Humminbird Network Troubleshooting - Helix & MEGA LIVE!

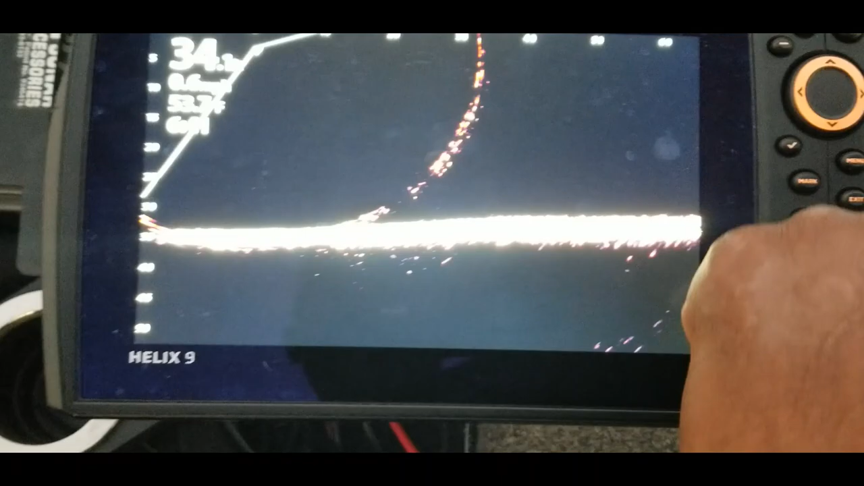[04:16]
all right now let's check the network settings on each one of these units let's go ahead and take a look at the settings so
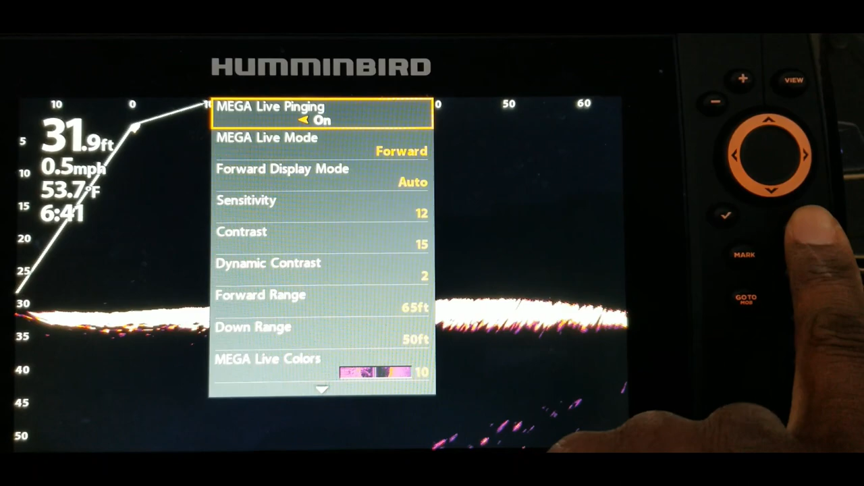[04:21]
On screen: depth 31.9 ft, water 53.7°F, speed 0.5 mph
we will hit the menu button twice go to network then you want to go to network source setup from there hit that right arrow key and this will show you everything that is connected
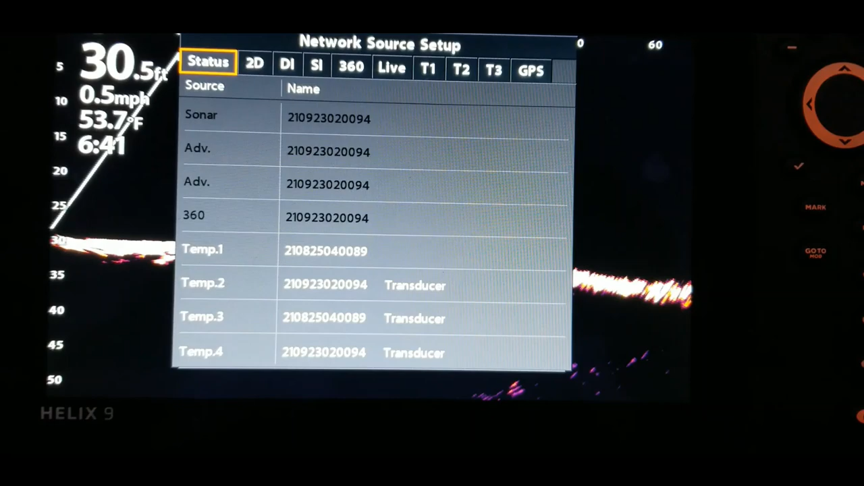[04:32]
On screen: depth 30.5 ft, water 53.7°F, speed 0.5 mph
um in the system so as you see these are start to come on that lets you know
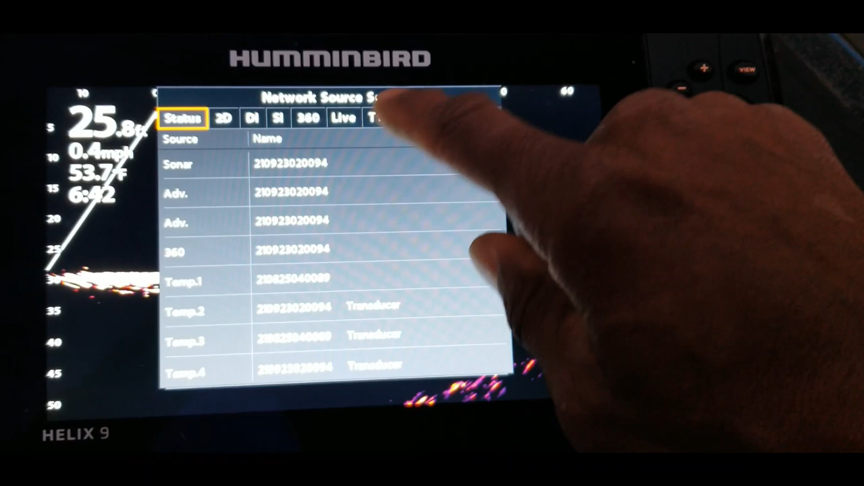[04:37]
On screen: water 53.7°F, speed 0.4 mph
that this unit is on the network and what we want to confirm is that the 2d di and
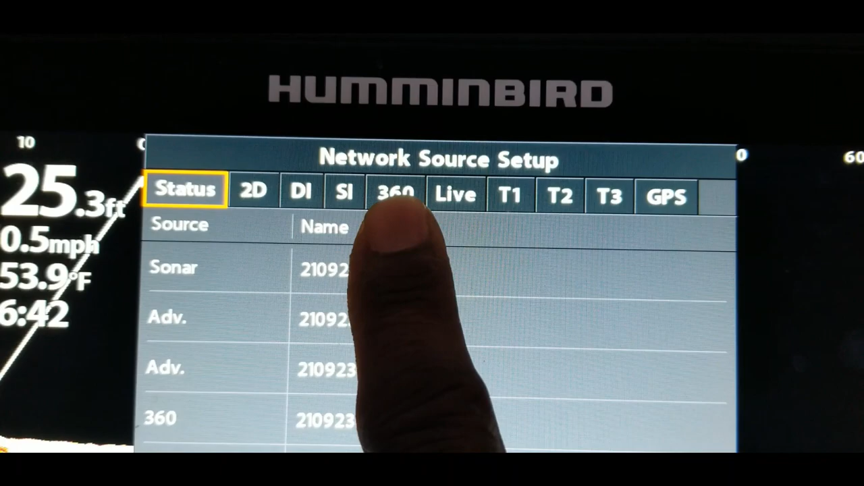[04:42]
On screen: depth 25.3 ft, water 53.9°F, speed 0.5 mph
si which are being read through this unit because this unit here is connected
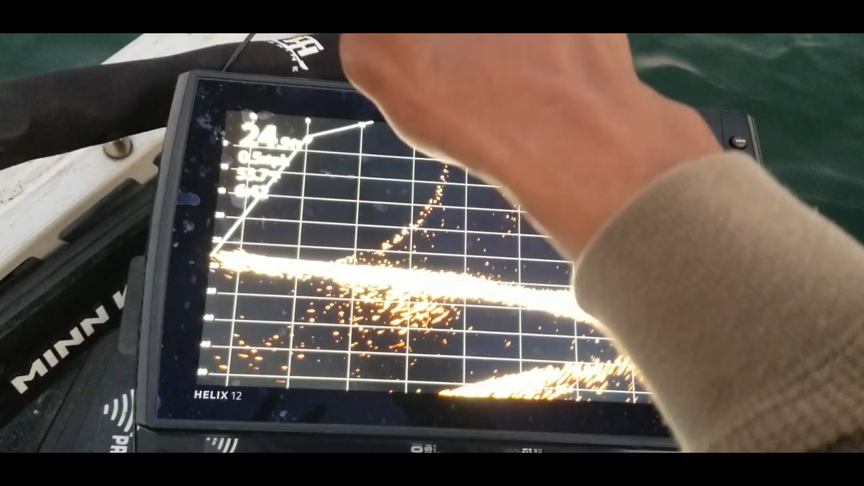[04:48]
to the transducer on the trolling motor so all we're doing is going through here
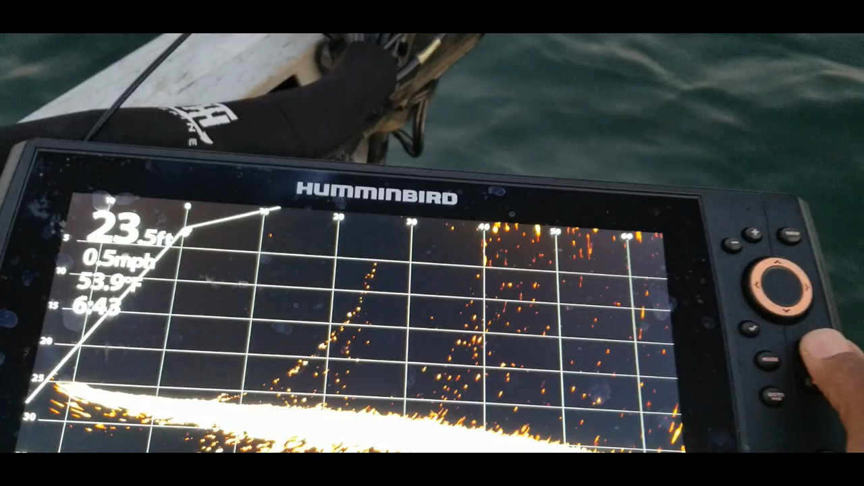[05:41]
On screen: depth 23.5 ft, water 53.9°F, speed 0.5 mph
menu twice go over to network down to network
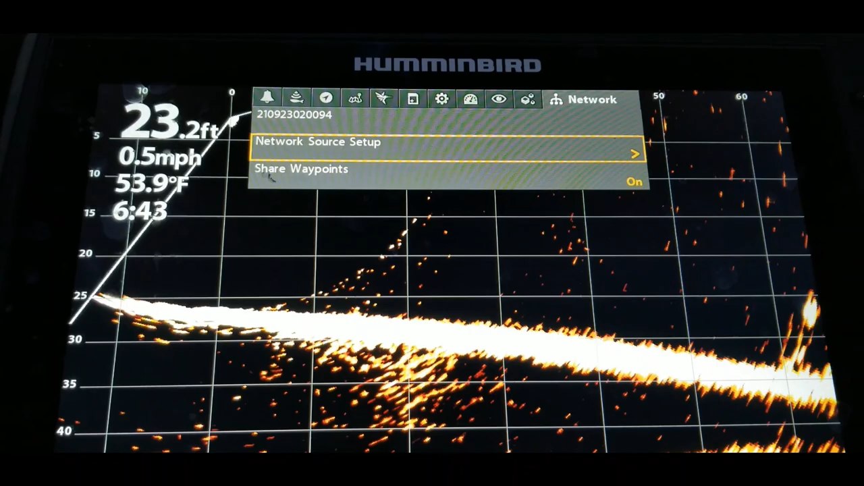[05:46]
On screen: depth 23.2 ft, water 53.9°F, speed 0.5 mph
source setup and pretty much the same thing here so for 2d all of these
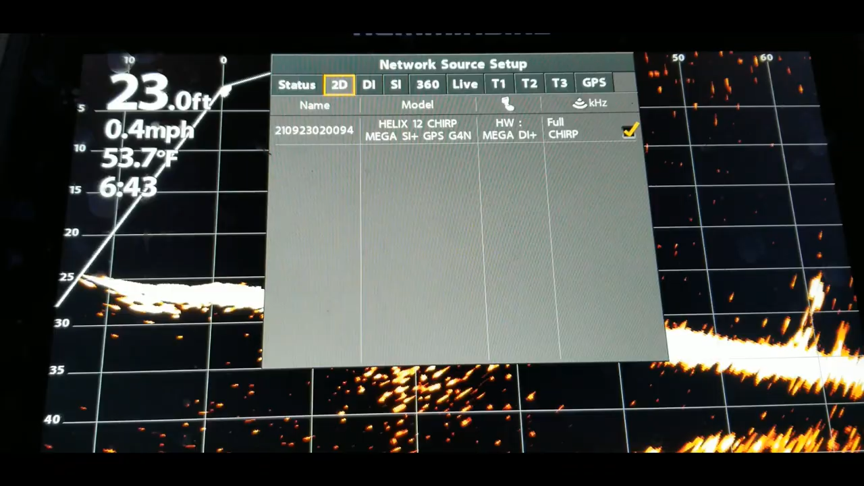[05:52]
On screen: depth 23.0 ft, water 53.7°F, speed 0.4 mph
options are going to be this unit right here the 12 inch unit because the transducer is connected
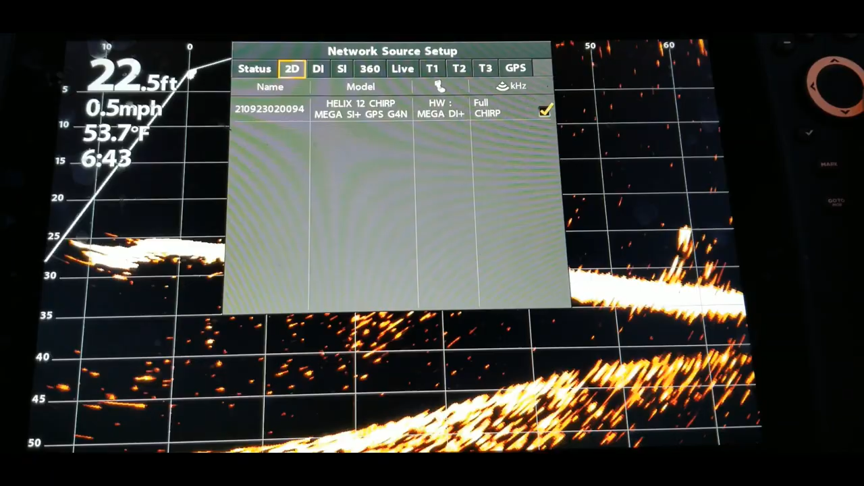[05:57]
On screen: depth 22.5 ft, water 53.7°F, speed 0.5 mph
directly to this unit di si the 360
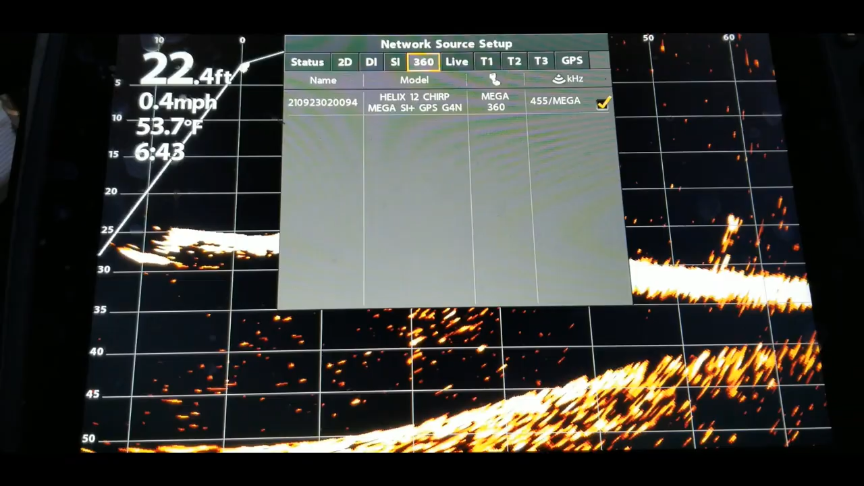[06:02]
On screen: depth 22.4 ft, water 53.7°F, speed 0.4 mph
all right there we go with the live and then the temperature is the
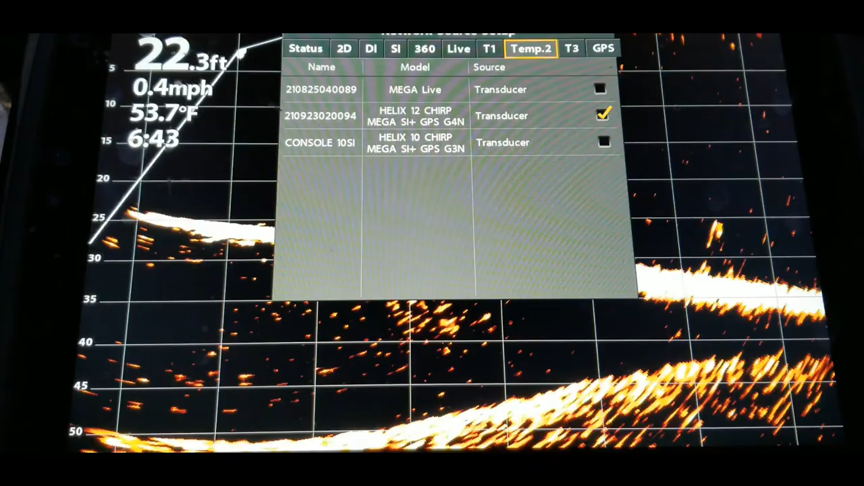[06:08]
On screen: depth 22.3 ft, water 53.7°F, speed 0.4 mph
same for all three the gps is going to be right there the external
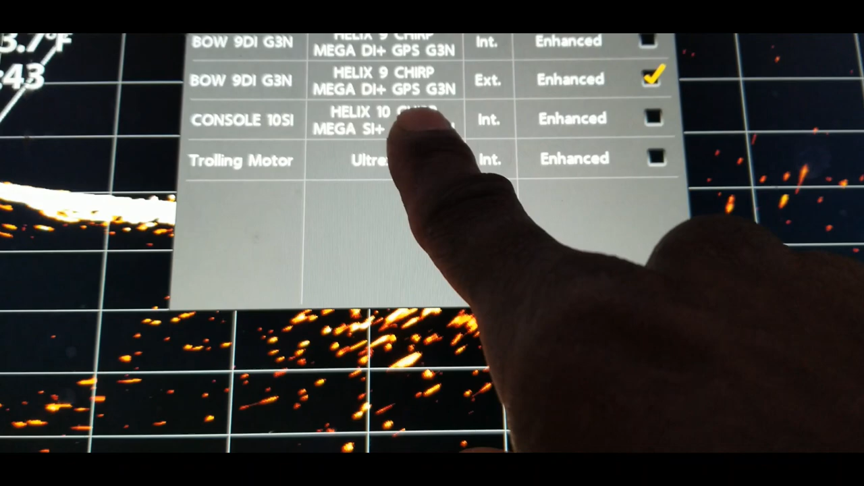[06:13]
and connected to that 9 that is because I am networking it directly to this unit
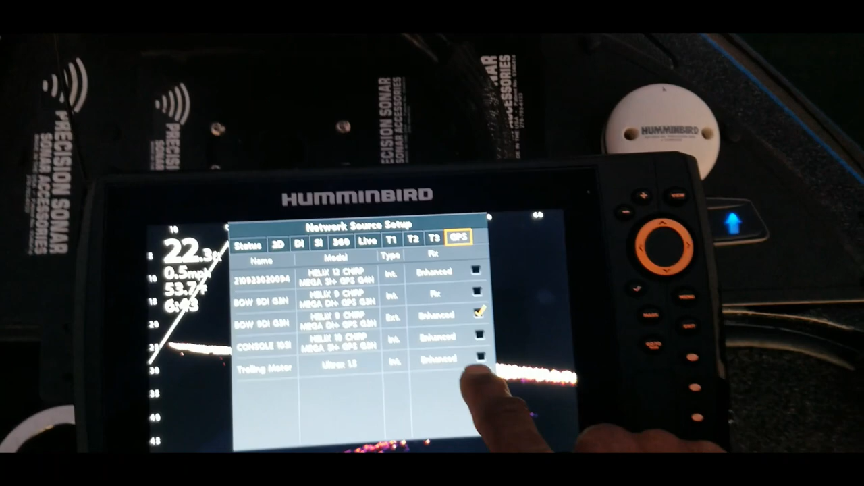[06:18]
here the 9 inch unit right below to this um directional puck